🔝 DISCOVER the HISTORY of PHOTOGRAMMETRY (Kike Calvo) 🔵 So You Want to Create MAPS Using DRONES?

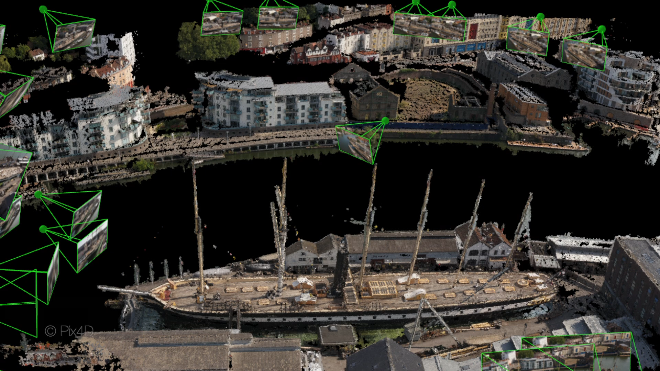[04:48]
systems and as the basis for topographic maps.
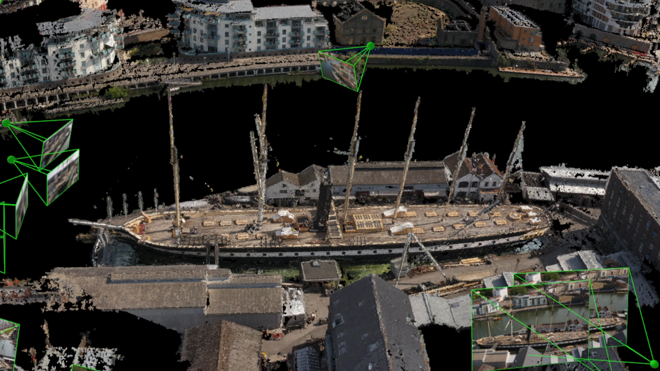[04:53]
Other common products now include 3D models of terrain and buildings.